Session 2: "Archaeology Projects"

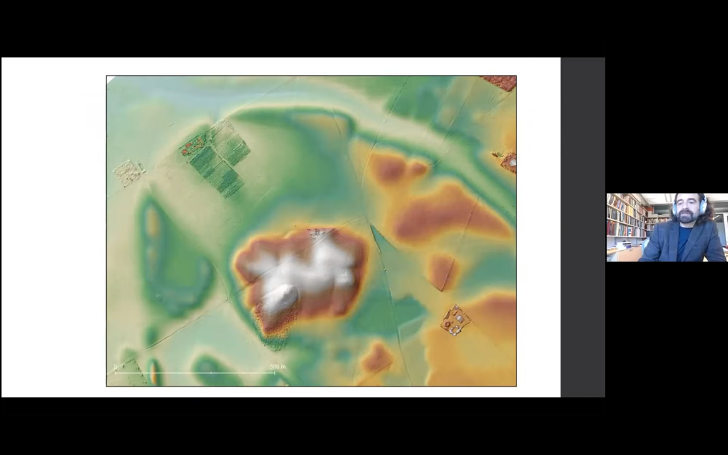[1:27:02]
We have since flown this site with the drone and produced a high-resolution DEM. Glenn and his team, especially Angie Creekmore, have done geophysics here, and it's been extremely gratifying that they have confirmed the dating here, and they've also confirmed the presence of a city wall, which has led, I think,
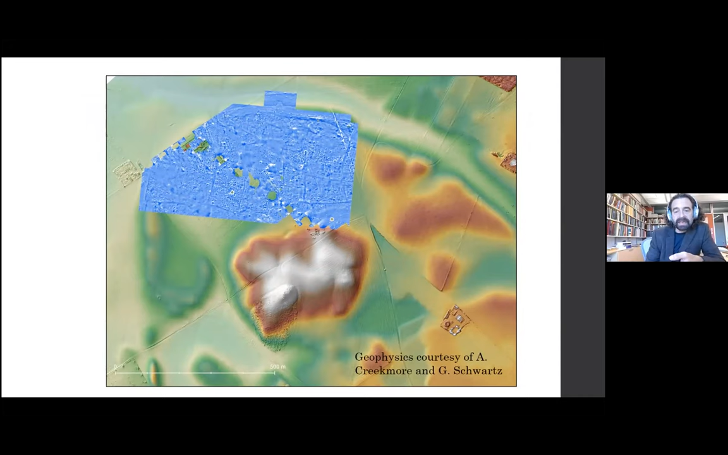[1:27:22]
both Glenn and I to be pretty well convinced that, indeed, this is the former capital at Kabra. So finding lost capital cities is pretty cool, but I actually want to talk a bit about the settlement patterns behind in the kingdom of Kabra.
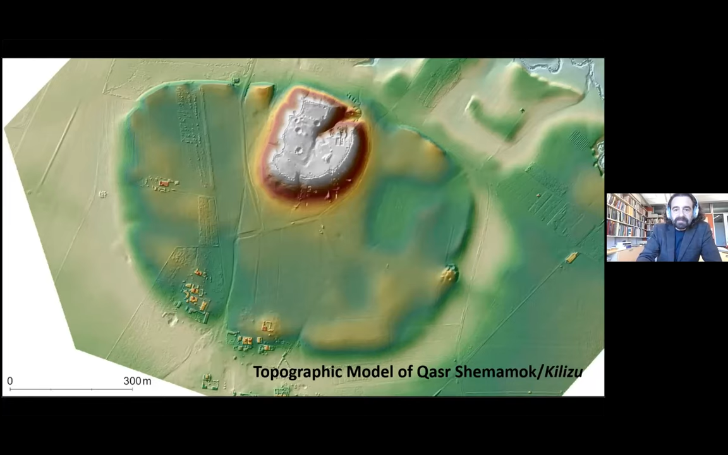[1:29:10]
an oval-shaped lower town with a wall, a very large capital city that the French team has been excavating since 2011. Kassar-Shamamak is highly, highly exceptional, however. Overwhelmingly, the Iron Age or Neo-Syrian landscape looks like this.